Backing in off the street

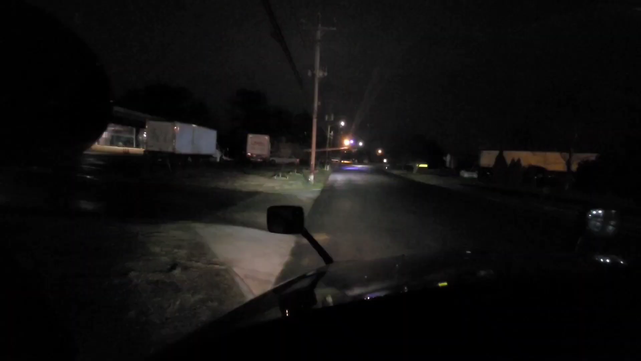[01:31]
Alrighty, so like I said, we've already checked in, and we're currently, he just came over to talk to me, so currently waiting on the CFI that was in the dock to pull out, and once they pull out and pull up, then we are going to pull up and back in to this driveway that you see right in front of me. This is a very stressful event.
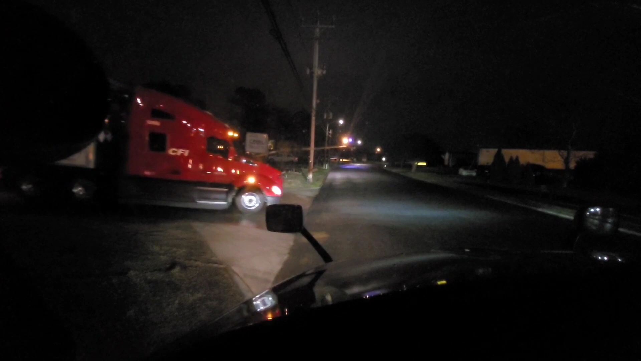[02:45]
It did go into the dirt, so see, there's the other CFI he's pulling out now.
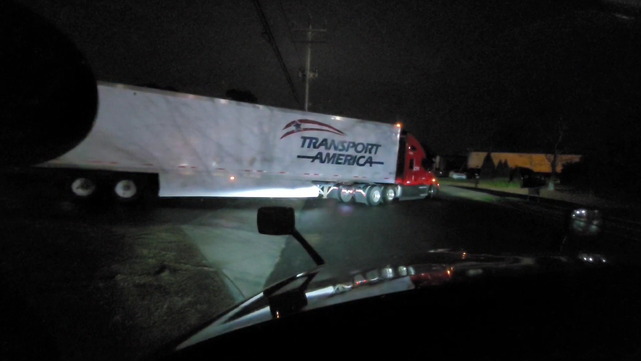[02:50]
And he's gonna go up the hill and pull out, and then I'm gonna pull up behind him and back in. There's nobody on the street because it's like 5 o'clock in the morning right now. My appointment was 4:30. I got here a little bit before 4:30. And so, yeah. I don't know. It is what it is. But we made it. We got here. We did the thing.